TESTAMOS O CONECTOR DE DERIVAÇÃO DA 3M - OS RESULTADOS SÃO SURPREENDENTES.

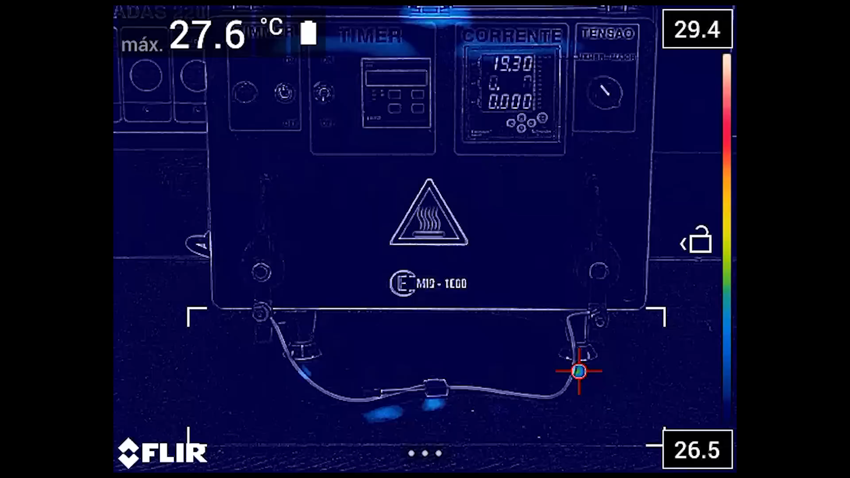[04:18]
On screen: max 27.6°C
Vamos ao nosso teste com a termografia em corrente nominal, uma corrente próxima de 20 amperes, durante 10 minutos.
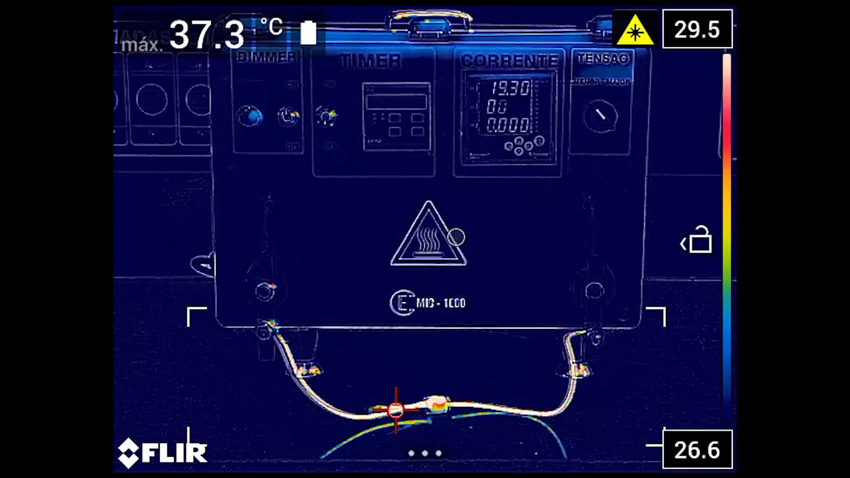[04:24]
On screen: max 37.3°C
Podemos verificar que não houve concentração de pontos quentes e a temperatura não passou de 40 graus.